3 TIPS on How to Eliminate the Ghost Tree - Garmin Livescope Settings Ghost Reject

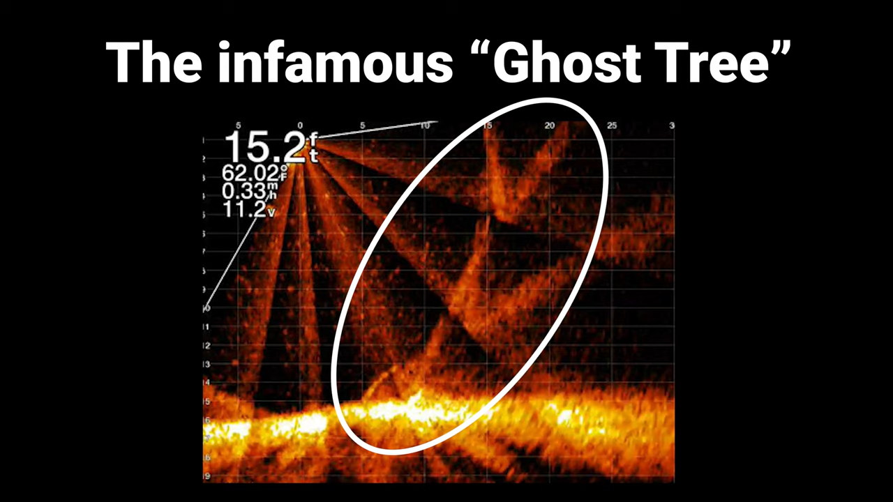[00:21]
On screen: depth 15.2 ft, water 62.02°F
This does not affect down view at all, only in forward view. This ghost tree is caused by reflections of the sonar bouncing off the bottom of the lake and creating interference on the screen. The ghost tree is most common to be seen in shallower water with a hard bottom. There is no one size fits all approach or one easy button click to get the best results.
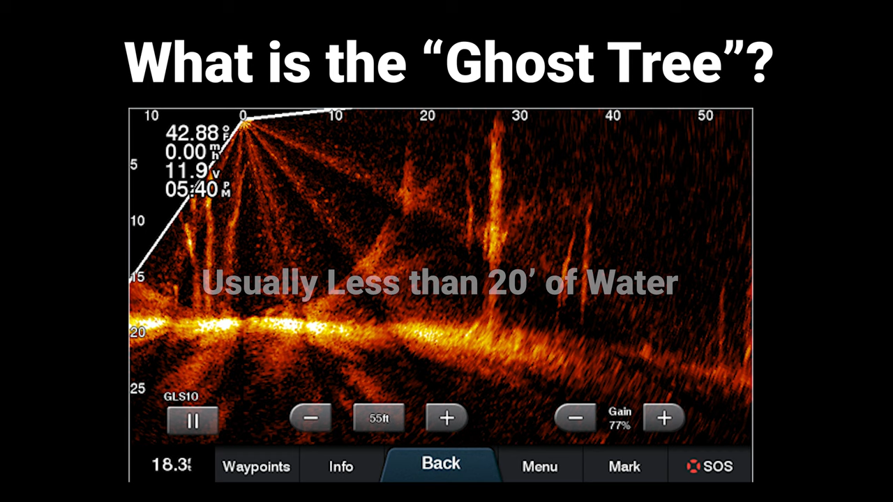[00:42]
However, there are a few tips that I can show you in the next minute or two here that in most cases will fix the problem. So the first thing is noise rejection.
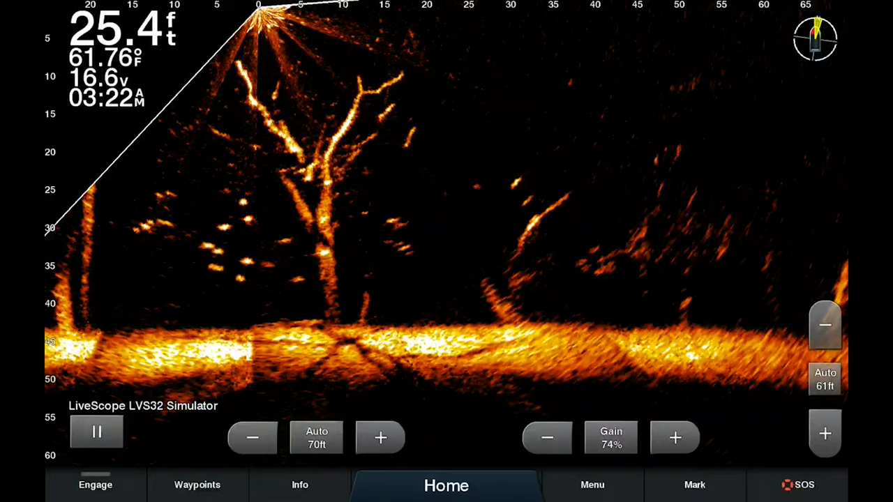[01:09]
On screen: depth 25.4 ft, water 61.76°F
You can get to the noise rejection setting by clicking on menu, sonar setup, noise reject, and then you have an option for off, low, medium, or high.
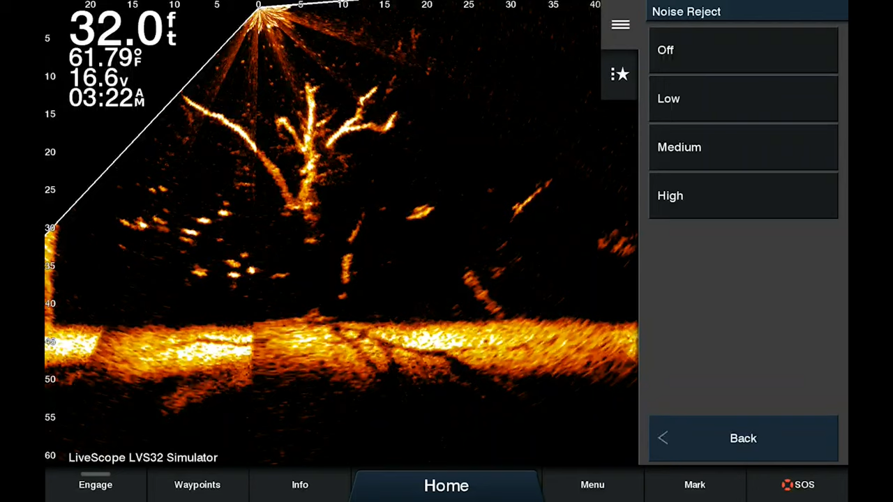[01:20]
On screen: depth 32.0 ft, water 61.79°F
One note on noise rejection, on why sometimes it actually is detrimental, is that it can create a blind spot where the ghost image was located previously.
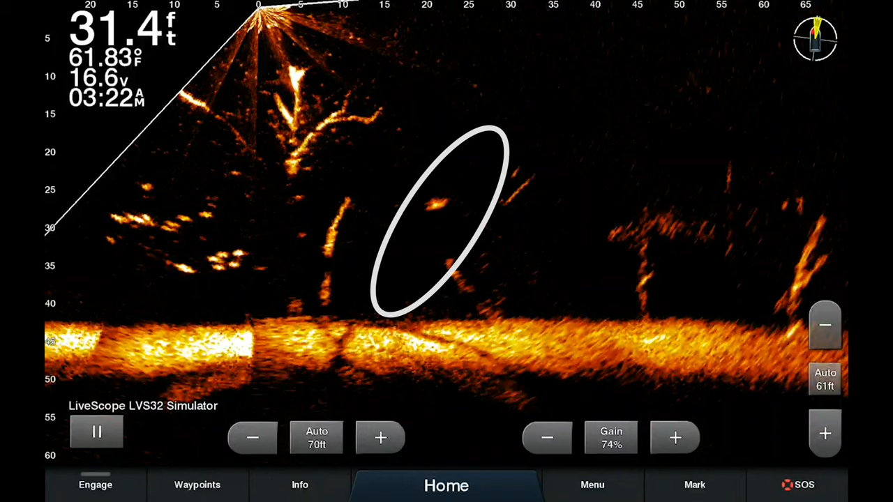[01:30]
On screen: depth 31.4 ft, water 61.83°F
For this reason, Garmin actually released the new setting that a lot of you may have heard about,
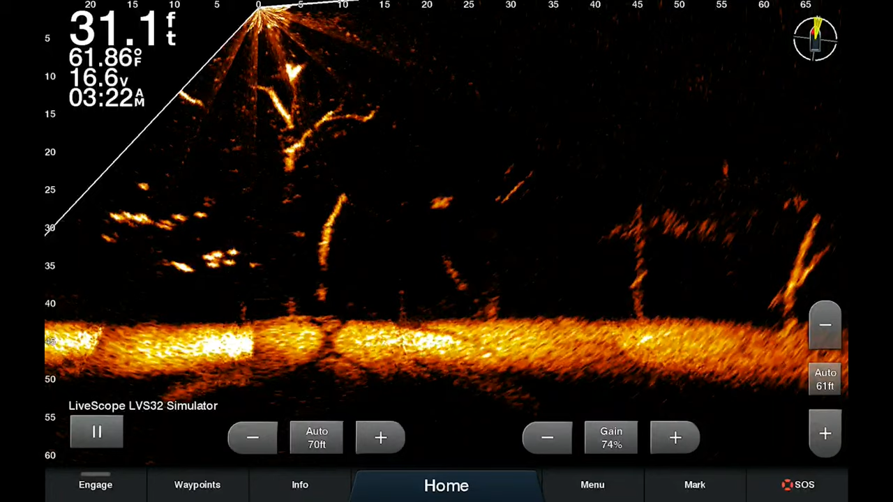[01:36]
On screen: depth 31.1 ft, water 61.86°F
maybe haven't used yet, which is called ghost reject.
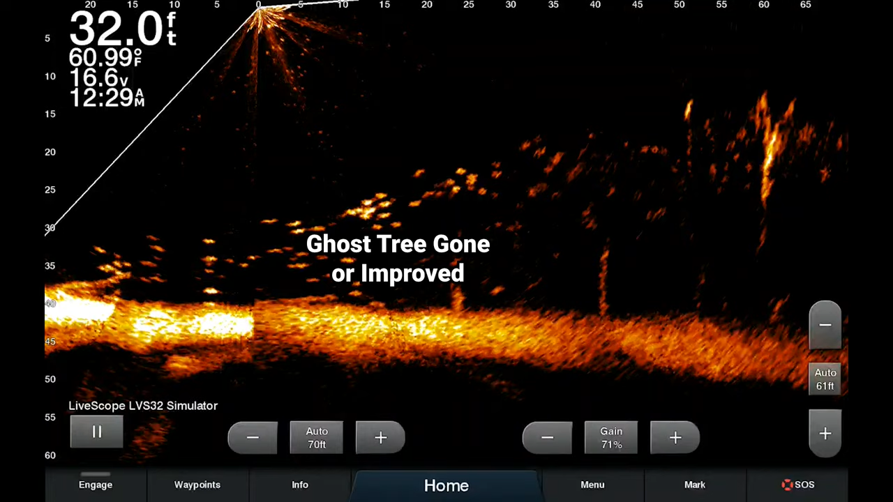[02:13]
On screen: depth 32.0 ft, water 60.99°F
It will have less of the ghost artifacts and slightly increase the forward-looking range since it is shifting more of the transmit power to that forward-looking sonar.